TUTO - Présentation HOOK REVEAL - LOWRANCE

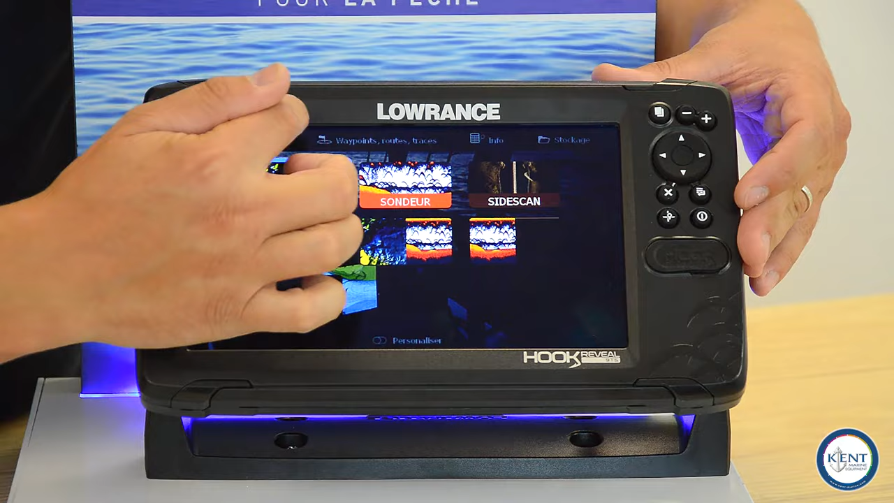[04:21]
Un bandeau d'accès rapide ici, avec des menus importants comme le stockage ou la gestion de nos waypoints, routes et traces, juste ici. Et enfin, la roue crantée pour l'accès à nos paramètres.
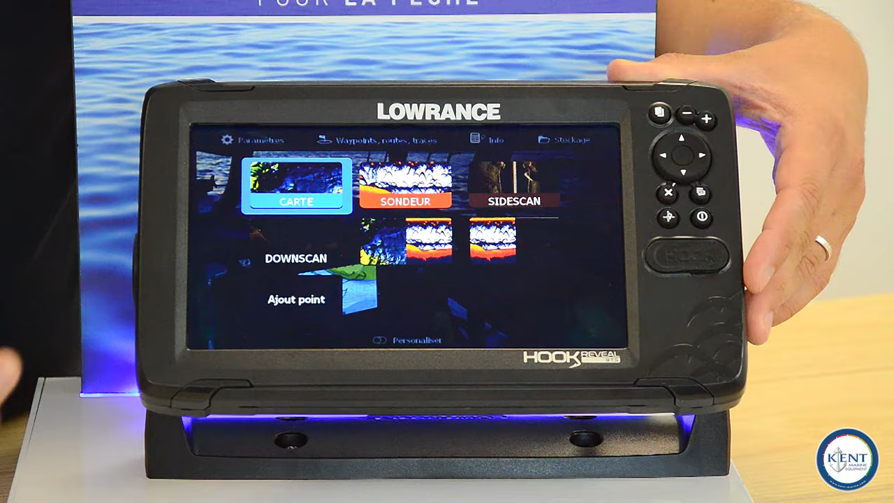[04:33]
Simple et ludique, une simple pression sur le bouton power nous ouvre une fenêtre d'accès et de contrôle rapide, avec la mise en stand-by, l'accès aux paramètres, juste immédiat ici.
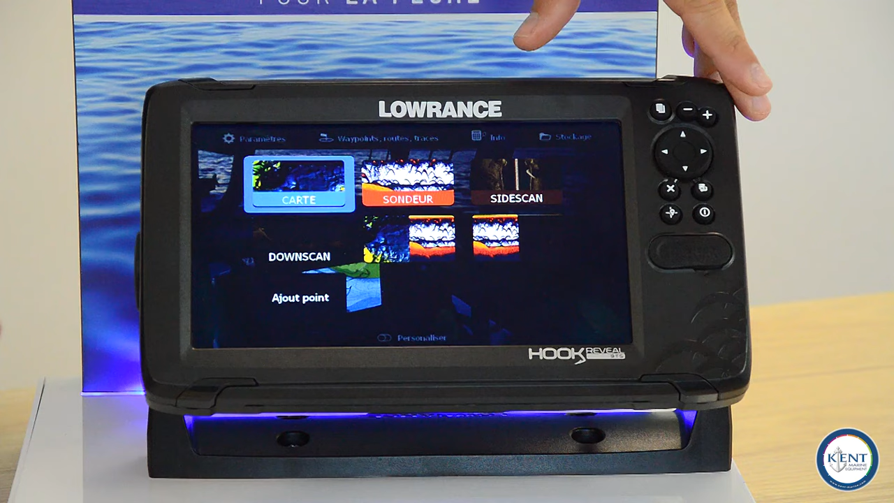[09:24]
Nous allons parler maintenant de nos technologies sondeur. Deuxième application, nous allons commencer par le 2D, la vue traditionnelle qui nous permet de détecter nos poissons sous la couche d'eau.
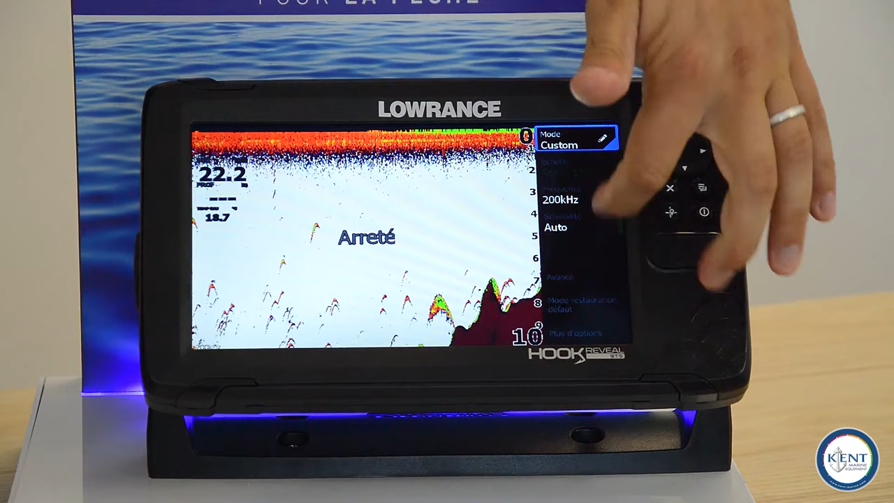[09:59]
notre échelle de profondeur et un accès au menu de réglage toujours par notre petit bouton avec notre bandeau sur la droite qui défile. Nous avons la mention arrêter de préciser sur l'écran.
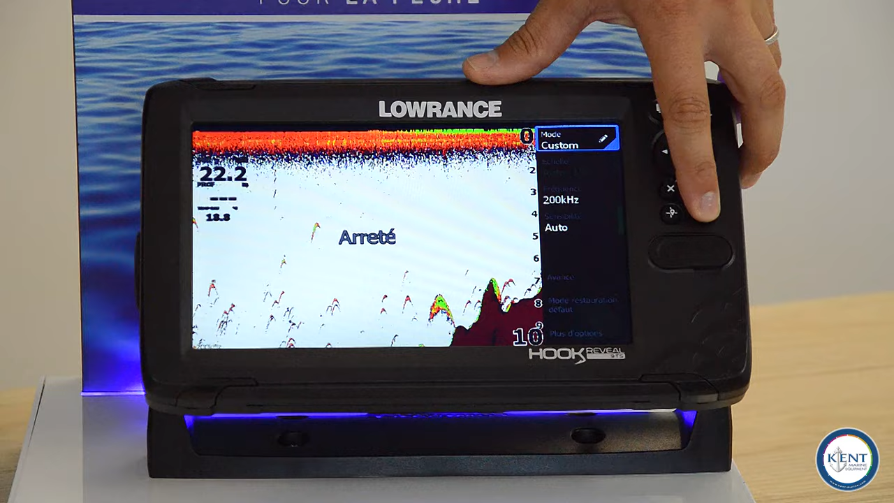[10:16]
Une pression sur le bouton power pour accéder à notre menu rapide et nous avons juste ici notre fonctionnalité stop sondeur à utiliser
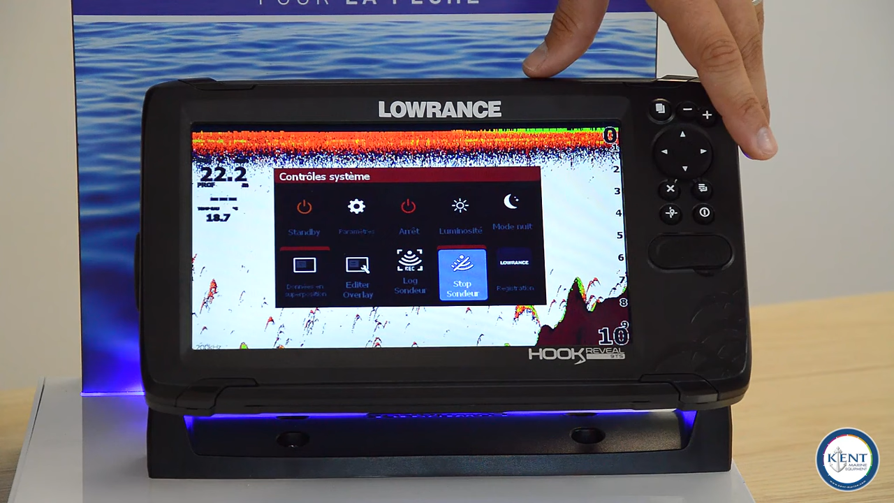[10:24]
lors des sorties d'eau et à remettre lorsque le bateau est en fonctionnement sur l'eau. Voilà, notre historique continue à défiler et là on peut s'attaquer au repérage de nos poissons et de nos structures.
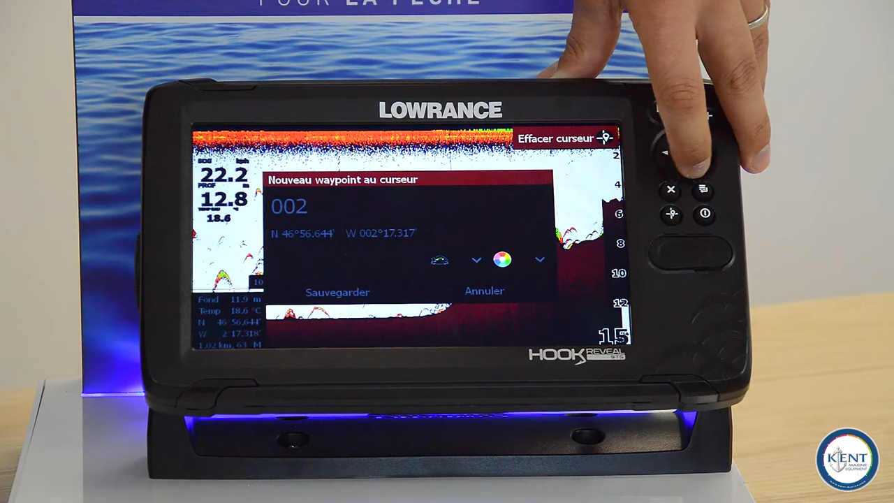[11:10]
On screen: water 18.6°C
afin de pointer ce qui a pu nous intéresser. On va garder le point numéro 2. Par contre, on a vu que c'était plutôt du poisson. On va changer de symbole. Et voici, notre Waypoint est créé et pointé du doigt.
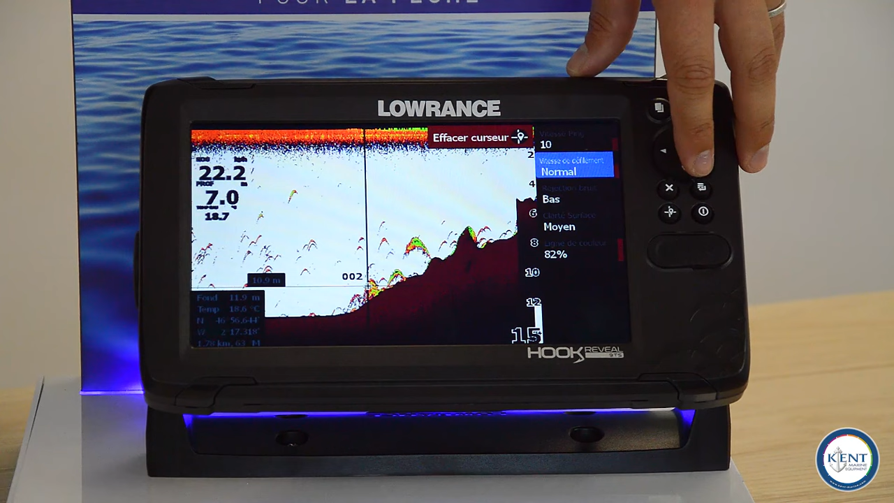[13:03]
On screen: water 18.6°C
La vitesse de défilement, ce n'est qu'un aspect visuel, ça ne change en rien les données traitées par votre appareil, à ajuster si vous voulez revoir rapidement quelque chose que vous auriez pu louper. Et enfin, vos différents filtres à ajuster en fonction de vos préférences.
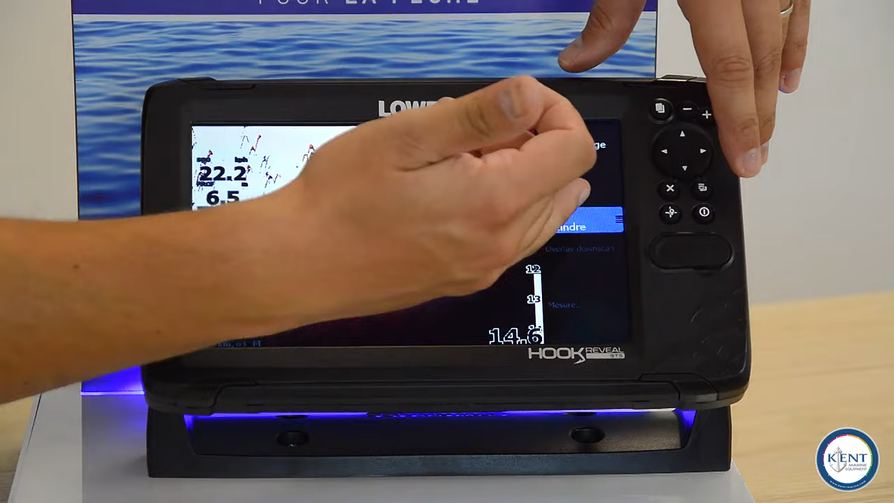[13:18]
les apparences de poissons avec les symboles ou non, le bip en fonction des...
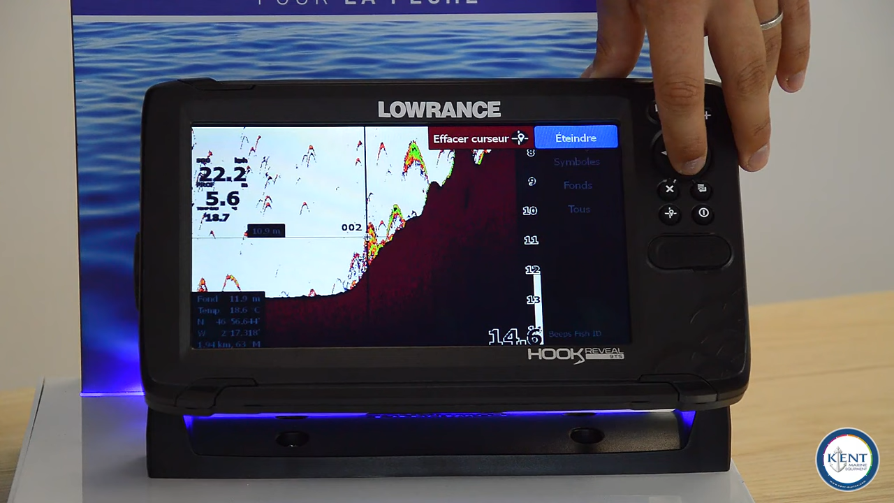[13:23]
Voilà, si on veut activer le beeper. Très désagréable en démonstration. Et enfin, vous pouvez effectuer quelques mesures.
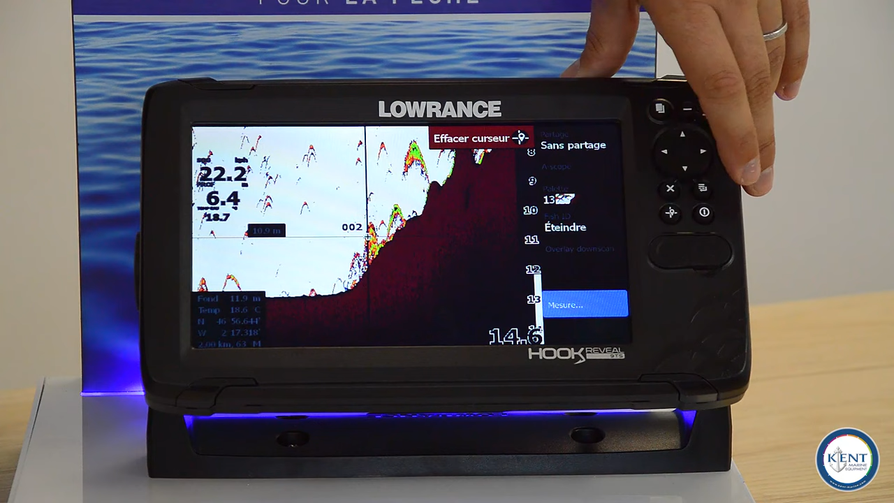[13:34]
On screen: water 18.6°C
Voilà pour les réglages sur la partie 2D. On va maintenant regarder ce que ça donne sur nos autres pages de sondeur.